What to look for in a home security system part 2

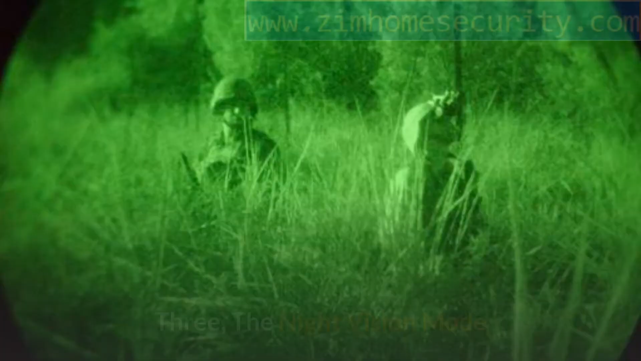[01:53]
The night vision mode. Since most home burglaries take place at night, it is important to have a security camera that can capture events at night.